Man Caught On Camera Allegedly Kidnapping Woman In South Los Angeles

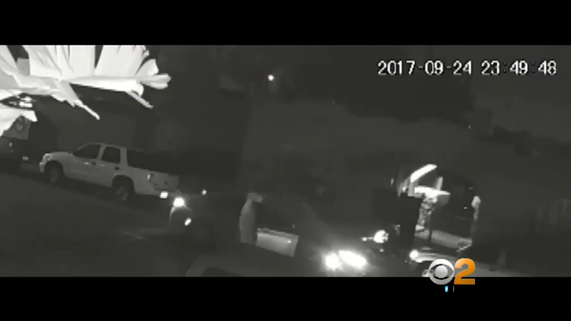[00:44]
SHE SAID SHE HEARD THE SCREAMS THROUGH THE CAR WHILE THE MAN TRIED TO KEEP THE DOOR SHUT AS THE VICTIM TRIED TO FORCE IT OPEN. AT ONE POINT SHE MANAGED TO GET OUT BUT WAS FORCED BACK INSIDE. POLICE SAY IT APPEARS A SECOND CAR. SHE SAID, HEY, STOP. LET GO.